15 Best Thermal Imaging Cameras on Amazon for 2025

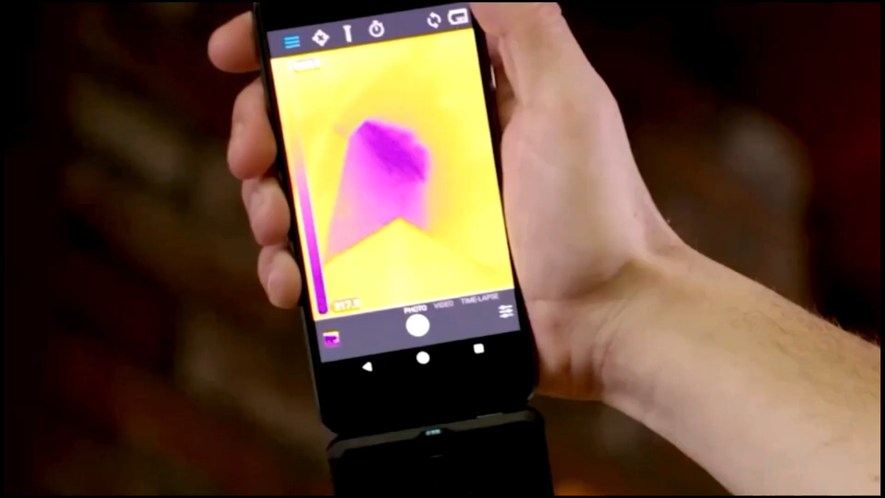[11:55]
Integrated with Fleur Ignite Cloud, the device allows users to effortlessly upload,
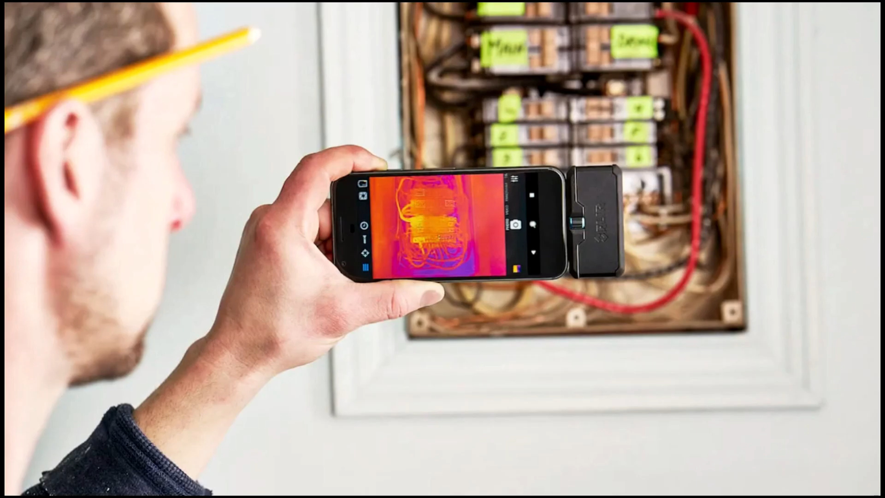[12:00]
organize, and share images via Wi-Fi.
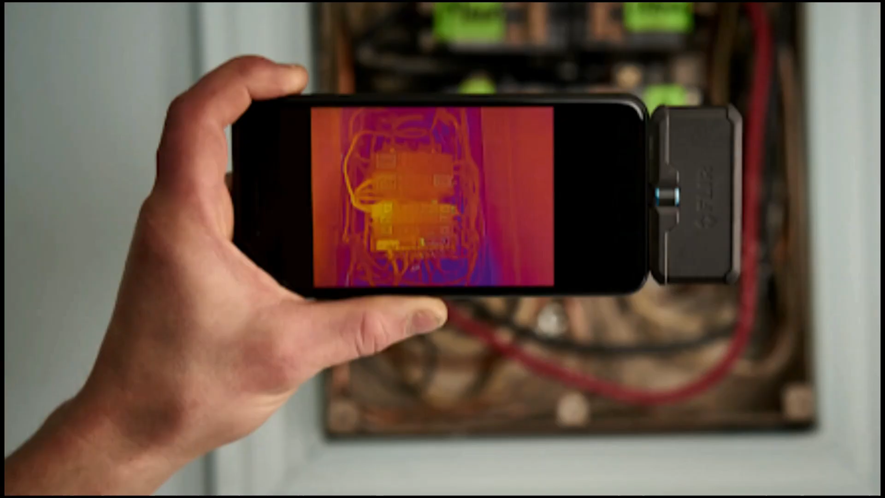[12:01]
Built for rugged job site conditions,
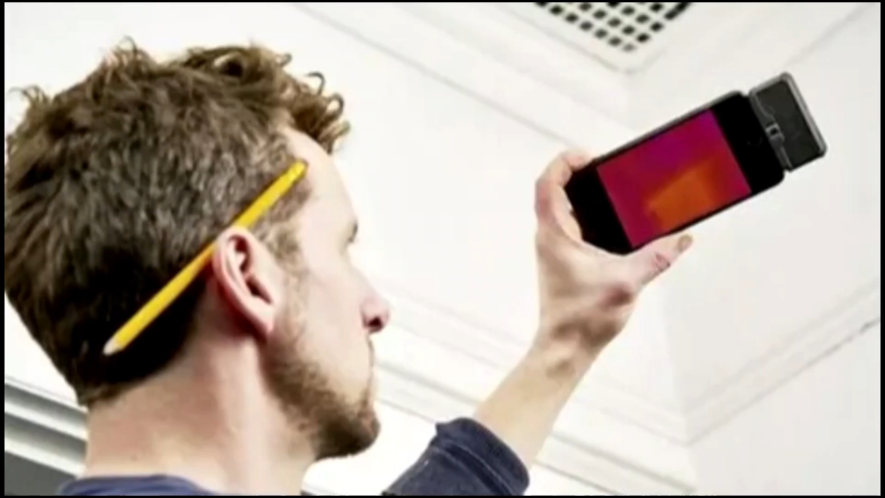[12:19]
However, a notable drawback is its limited compatibility.
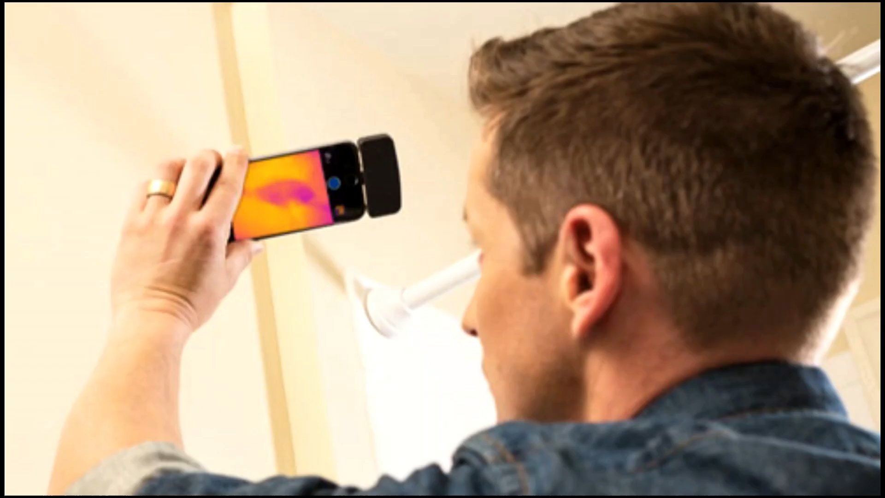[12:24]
It only works with iOS devices featuring lightning ports, excluding newer models with USB-C connections. Number 2, Noiafa NF5-2-1.
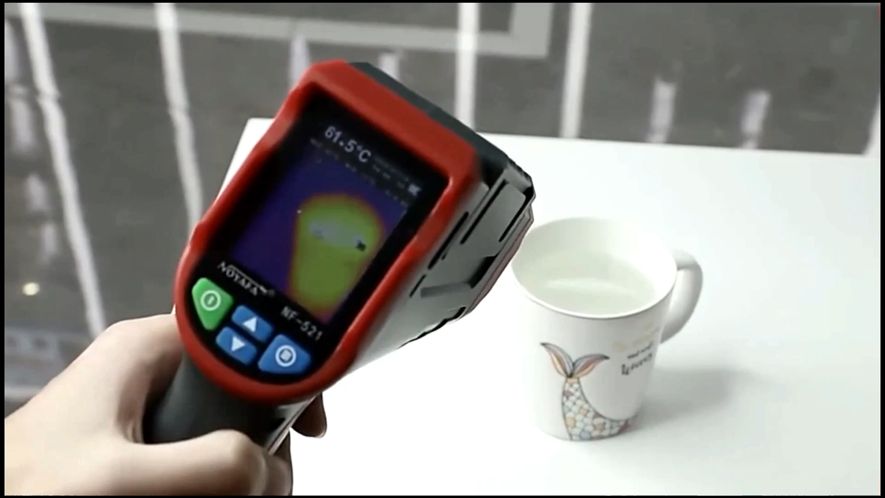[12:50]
On screen: spot 61.5°C
of 150 mK and a temperature resolution of plus or minus 1 degree Fahrenheit, ensuring accurate and early detection of issues.
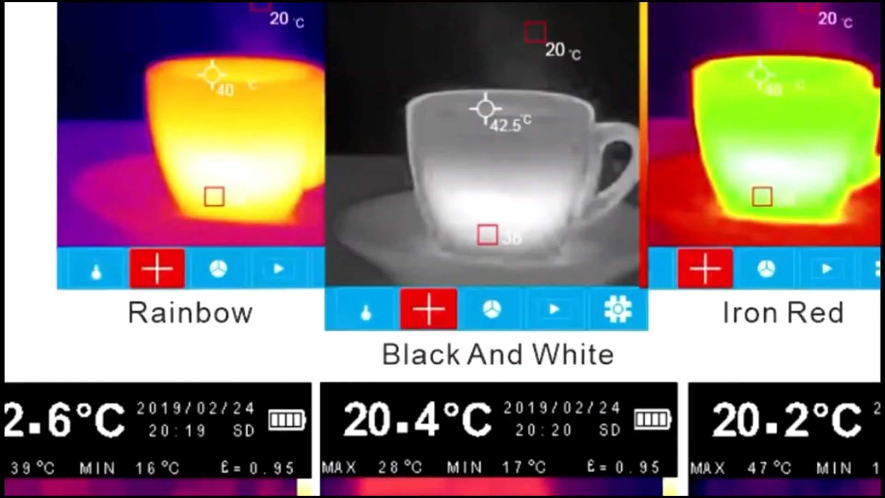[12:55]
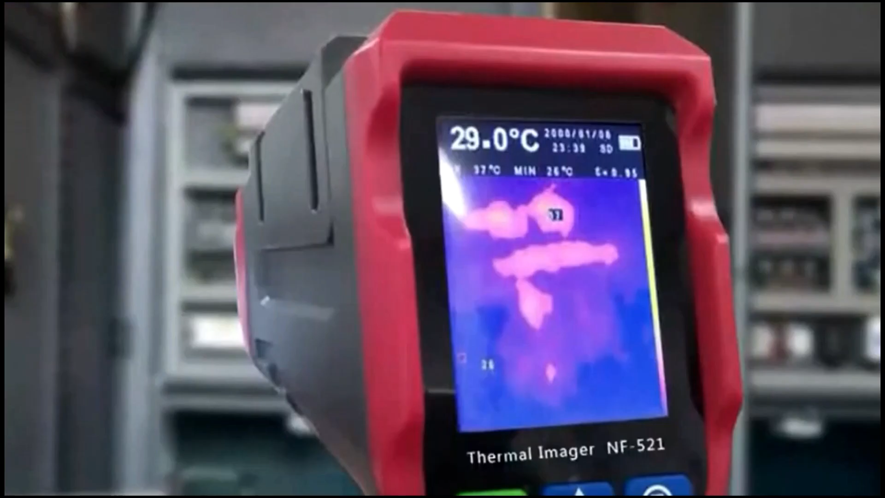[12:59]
On screen: spot 29.0°C, min 26°C
It is powered by a 2,600 milliamp
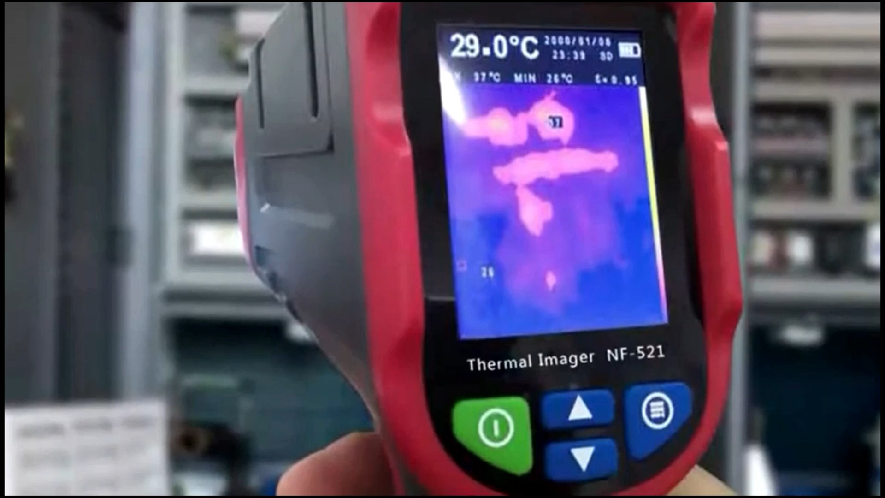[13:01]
On screen: spot 29.0°C, min 26°C
hour lithium battery for extended use and includes
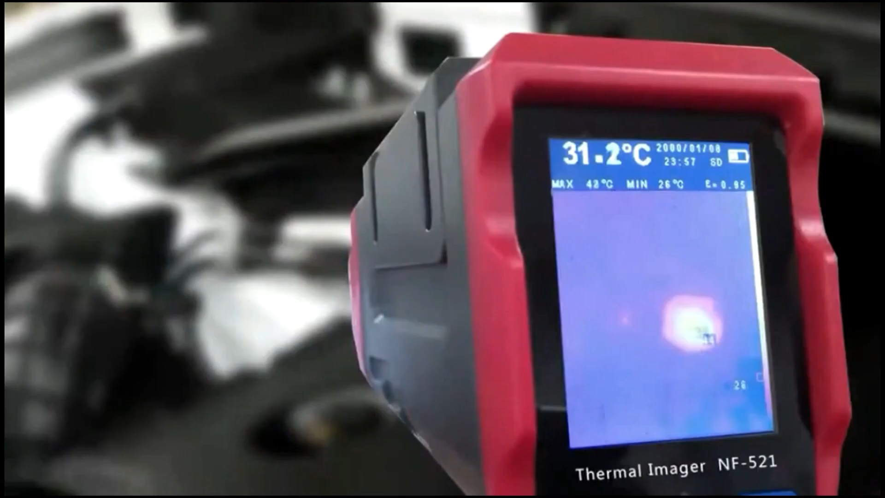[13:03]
On screen: spot 31.2°C, max 42°C, min 26°C
a 16 gigabyte mini-tf card for ample storage.
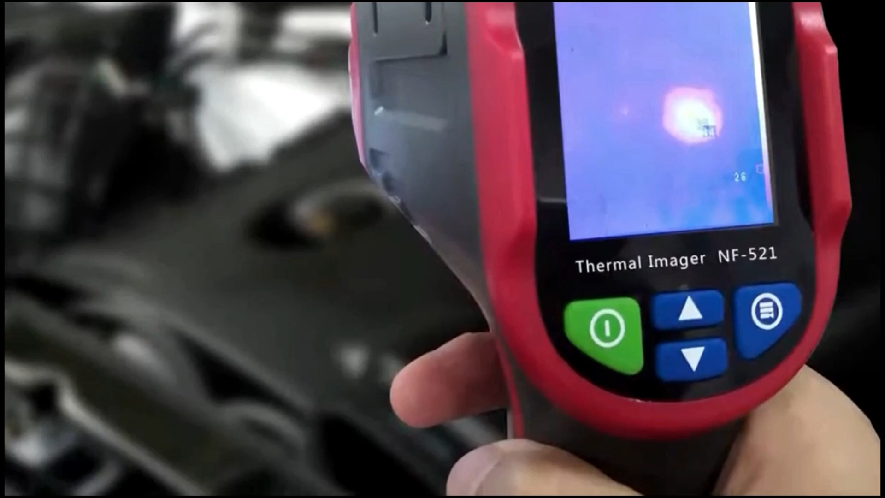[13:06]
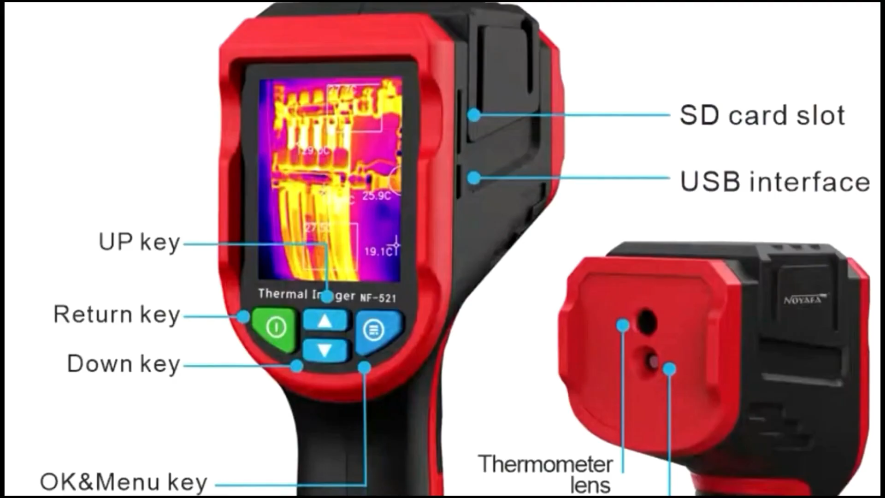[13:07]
A USB port allows for quick image export and charging.
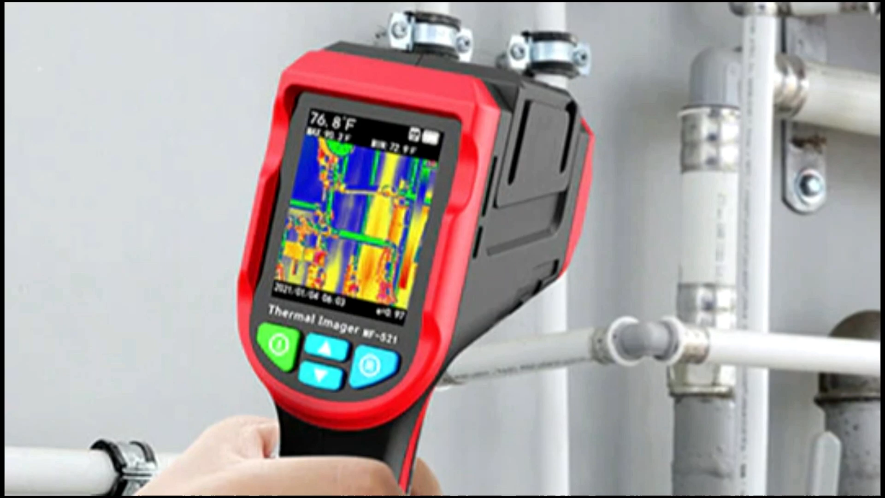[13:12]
On screen: spot 76.8°F
Built from engineering-grade plastic with an anti-slip handle, the device is designed to withstand harsh conditions,
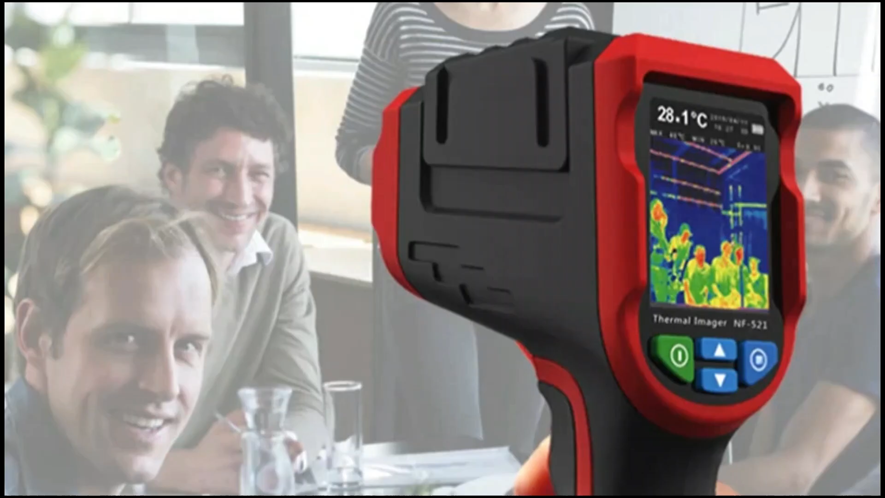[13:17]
operating reliably within a temperature range of minus 20 degrees Celsius to 400 degrees Celsius.
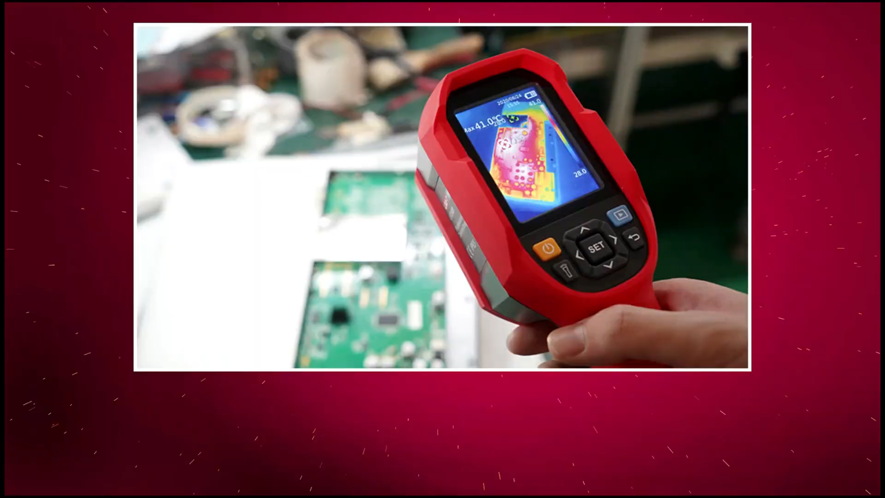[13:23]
Number 1, Uniti UTI-260B.
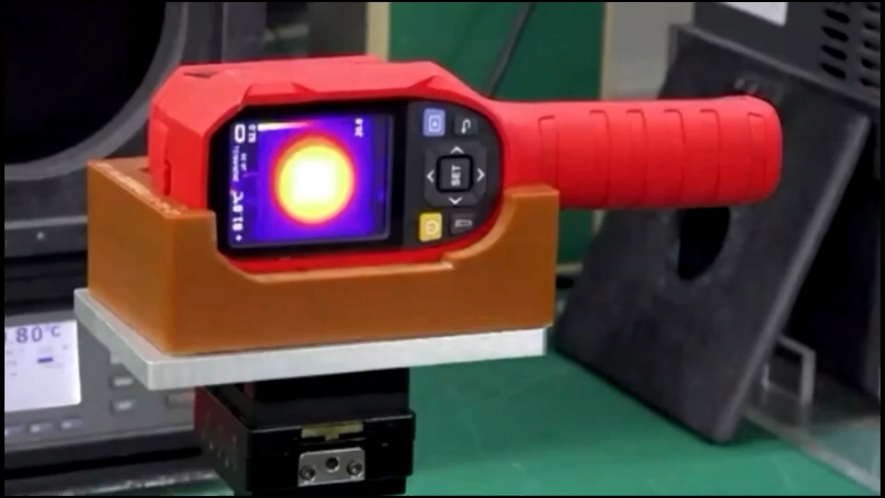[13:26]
This handheld infrared imaging device features a high-resolution 256 by
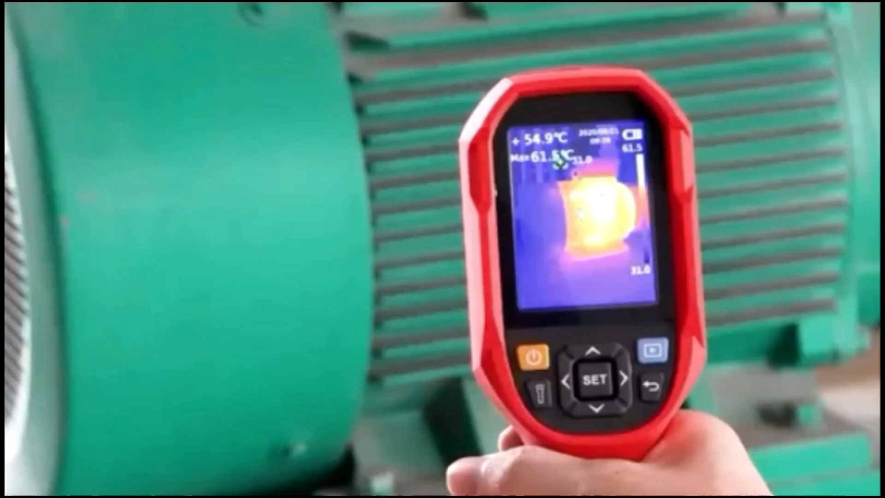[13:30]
On screen: spot 54.9°C
192 sensor with 49,152
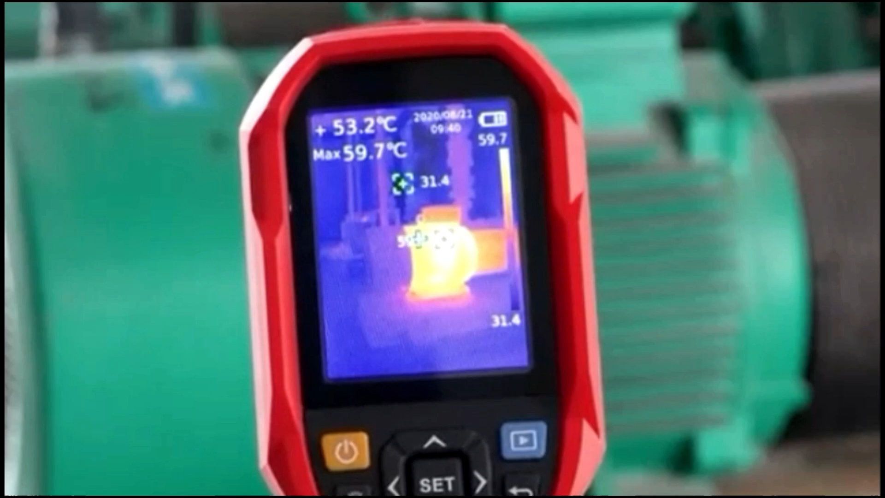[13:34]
On screen: spot 53.2°C, max 59.7°C
pixels and a 640 by 480 optical lens,
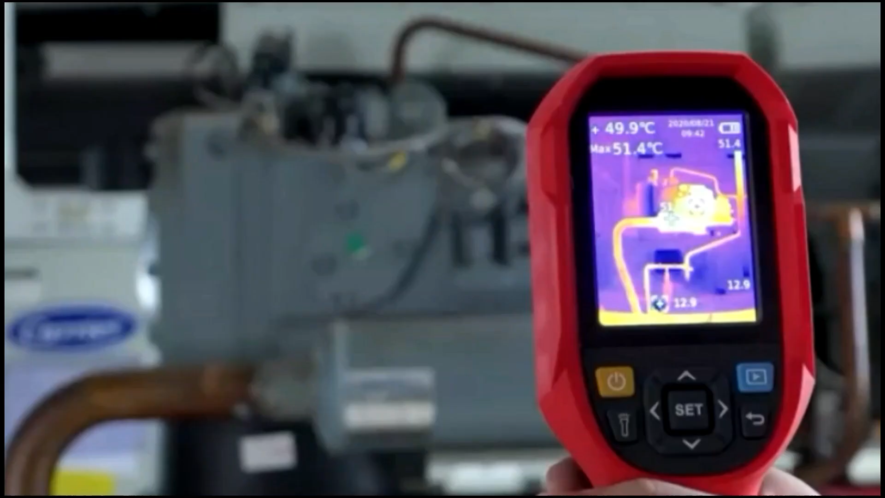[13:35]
On screen: spot 49.9°C, max 51.4°C
delivering detailed thermal and visible images in four display modes.